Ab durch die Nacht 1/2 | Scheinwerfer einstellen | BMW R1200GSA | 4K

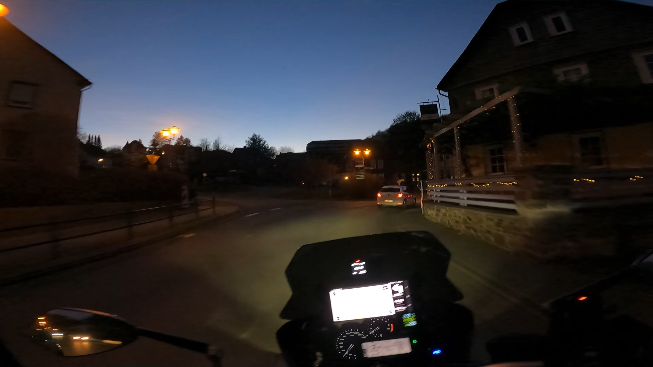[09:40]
Ja, der Nebel ist hier Gott sei Dank weg hier. Am Ahrtalsee war er richtig heftig. Hier geht es ein bisschen wieder hier. Ich kann wieder gut sehen jetzt. Und so muss das sein. So. Dafür fahren wir hier in der Kirche vorbei, in Marburg, glaube ich, an der großen. Oder? Nee. Sah irgendwie genauso aus, als wenn es hier rechts die große Kirche kommen würde. Nee, doch nicht. Ich dachte,